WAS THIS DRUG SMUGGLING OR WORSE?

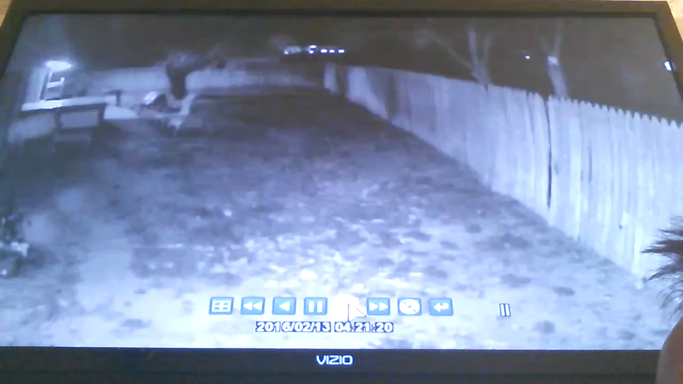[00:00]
Good morning. It is 421 a.m. at February 13, 2016, actually it's 440 right now, but a few minutes ago I was laying in bed, I had just woken up, all the lights were out, so early in the morning, and I hear an 18-wheeler behind my home, and you can see here how close it is, it's my backyard fence.